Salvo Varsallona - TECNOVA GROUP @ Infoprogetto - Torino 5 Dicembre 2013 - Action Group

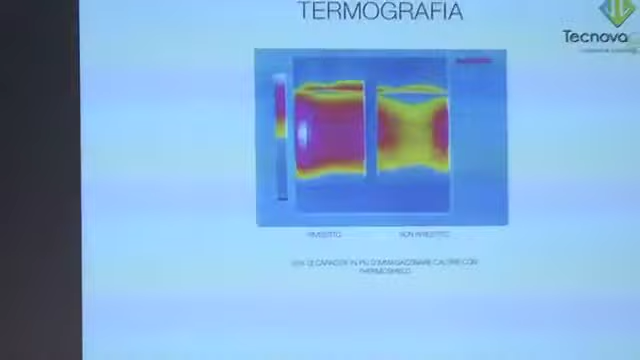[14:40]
Poi questi due blocchi vengono portati all'esterno a meno 15, si vede come dopo mezz'ora il blocco non rivestito abbia perso quasi del tutto il calore, mentre invece quello rivestito lo trattenga ancora.
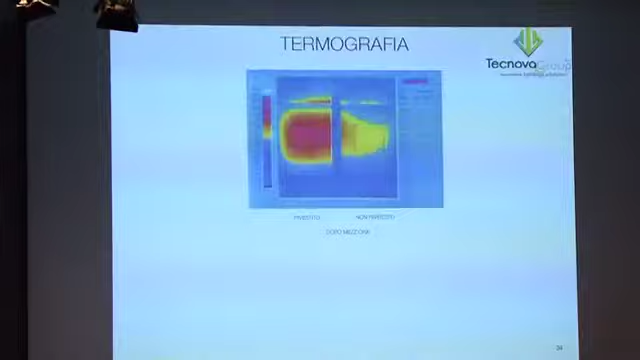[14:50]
Dopo un'ora è ancora evidente che il blocco trattiene del calore, quindi si traduce questo in risparmio energetico.
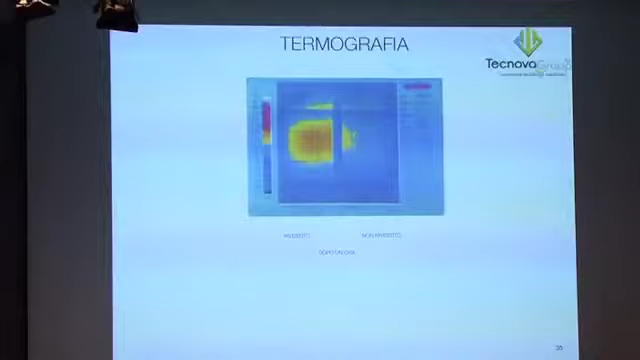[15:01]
Alla domanda se funziona, vi posso garantire, però veramente poi sul sito troverete ampia documentazione.